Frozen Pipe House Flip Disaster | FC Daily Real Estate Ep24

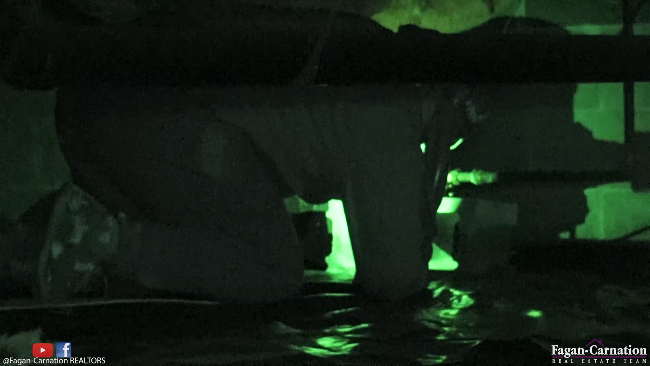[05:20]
I'm not good at turning things It just turns It's a valve Righty tighty, bro Clockwise Yeah, I'm pretty sure that's cracked Why?
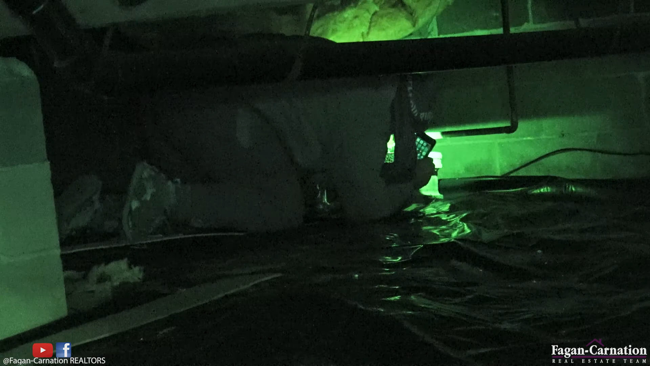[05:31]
Because there's water frozen on the side of it It could be condensation No, it's cracked, bro Well, make sure you turn it off I know,
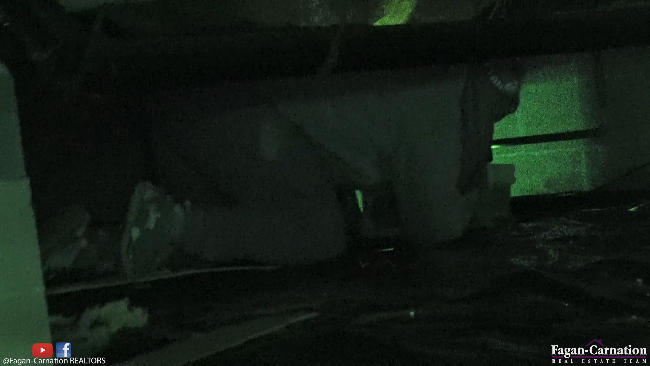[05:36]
I am Aaron, I got soft hands Is it not turning? Only like a little bit The shit's probably frozen It's all there This is all the plumbing, huh?
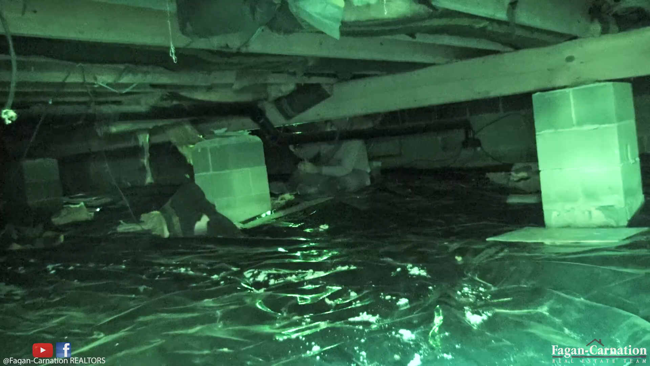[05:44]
Yeah Directly in front of you To this back wall There's a lot of plumbing Right here for the bathroom Yeah, I got it Wow